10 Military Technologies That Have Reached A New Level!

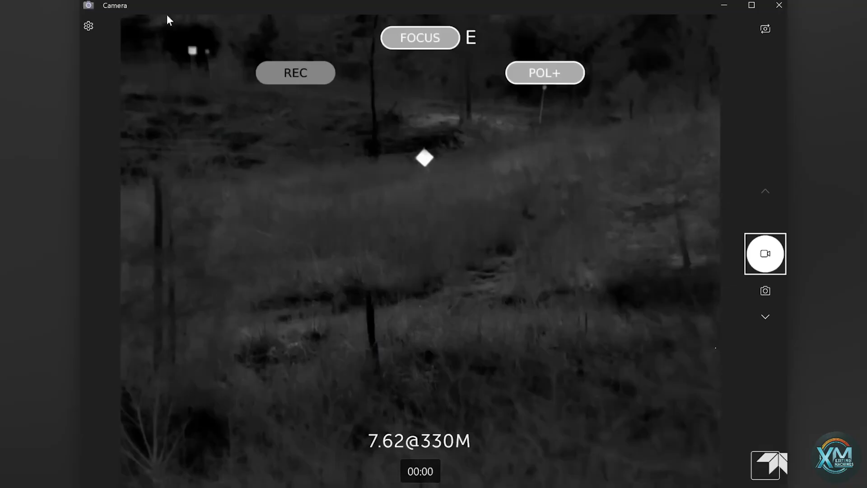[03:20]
This clip-on thermal weapon sight seamlessly attaches to existing scopes, transforming them into powerful night vision tools.
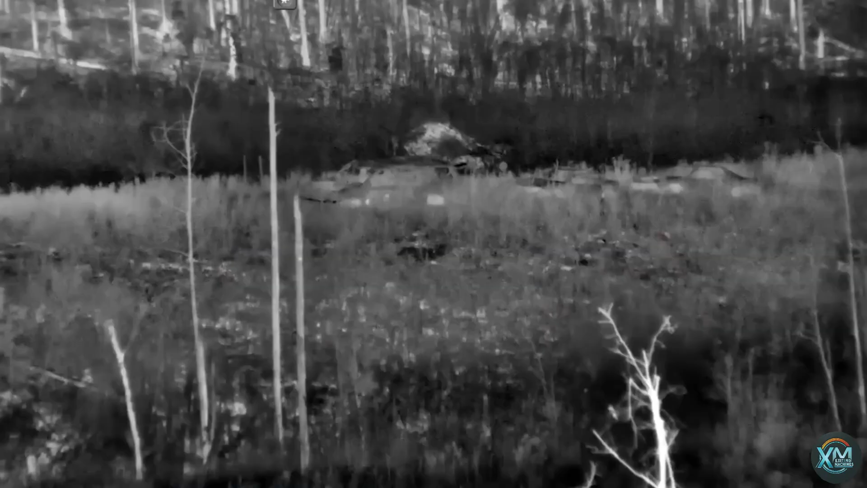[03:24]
The Hiss HD boasts exceptional thermal imaging with a high-definition display,
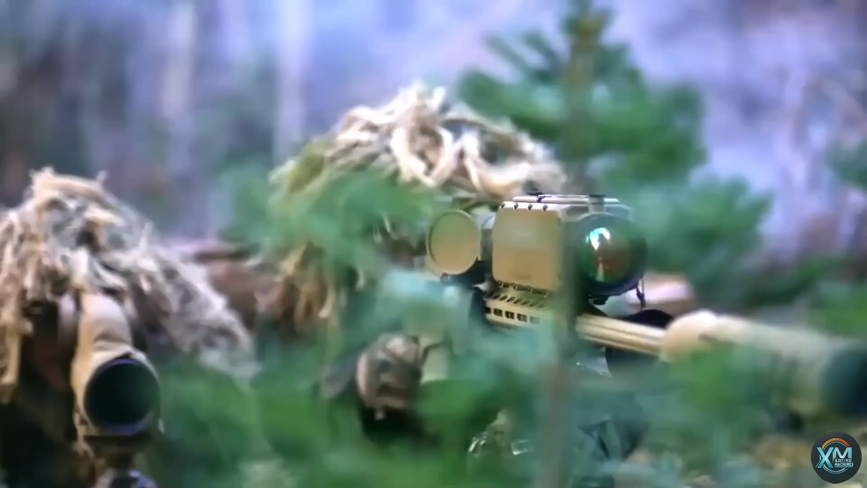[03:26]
enabling snipers to detect and engage targets over 2,200 meters away,
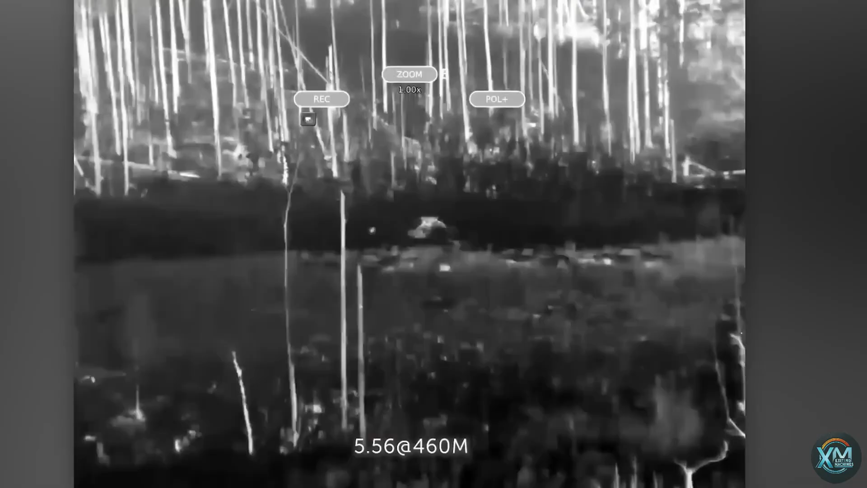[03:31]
even in complete darkness or challenging weather. Lightweight and portable, it integrates with various weapons and ballistic computers for enhanced accuracy.